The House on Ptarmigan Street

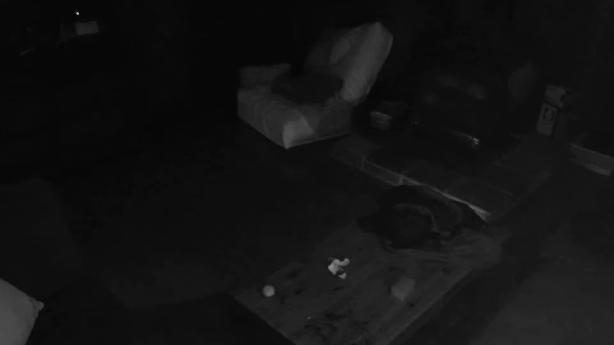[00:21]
And in this room, there is a couch. And on this couch, there is a dog. Good dog.